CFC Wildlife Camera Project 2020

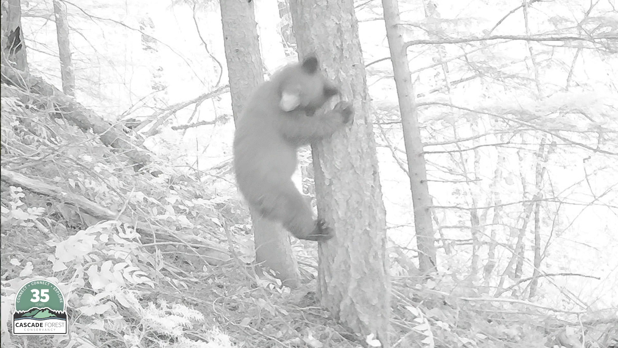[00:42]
cougars when they walk past it it takes takes photos and so so that information is useful despite